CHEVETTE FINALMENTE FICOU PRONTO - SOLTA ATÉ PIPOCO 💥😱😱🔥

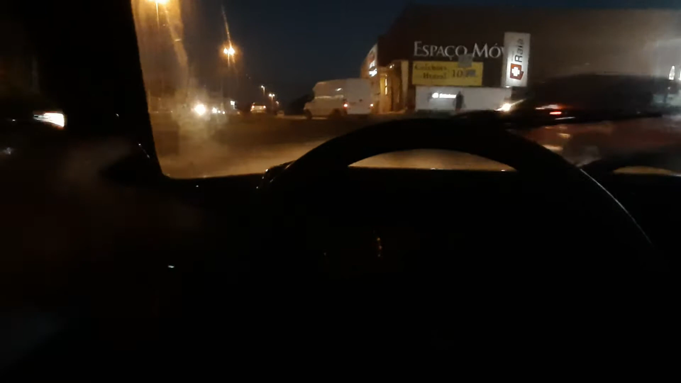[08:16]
Por onde vocês tão vendo aqui, ó. Todos, todos os carros tão passando por aqui. Então, simplesmente não tem como.
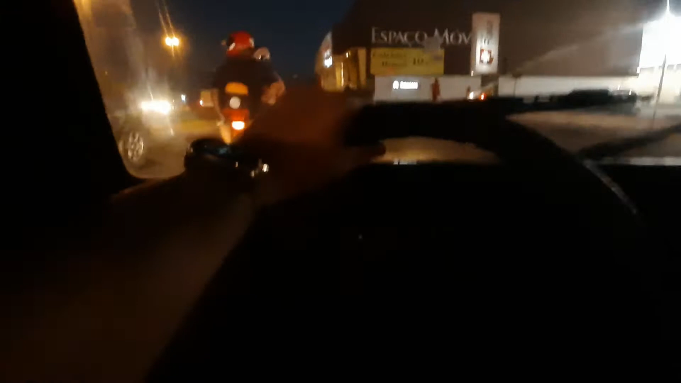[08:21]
Agora vem um caminhão, vou aproveitar e vou largar embora, mano.